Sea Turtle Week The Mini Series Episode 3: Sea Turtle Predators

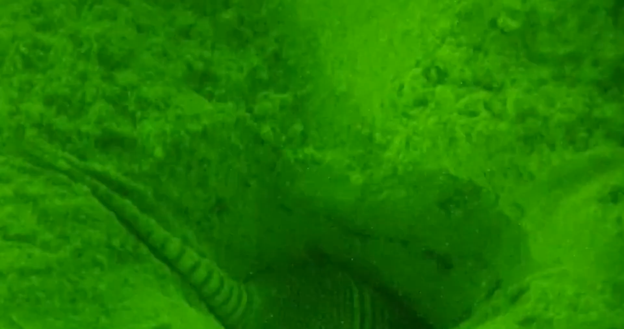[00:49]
up a sea turtle nest and eat the eggs
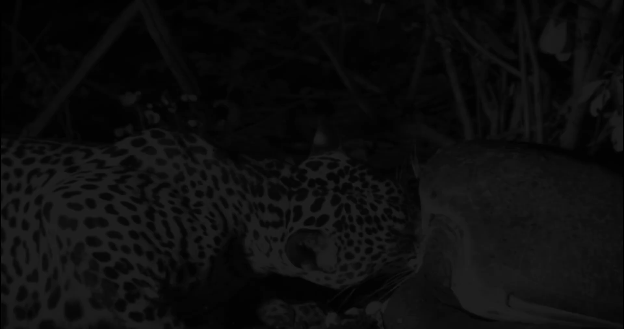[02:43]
jaguar patrols the beach looking for defenseless nesting turtles the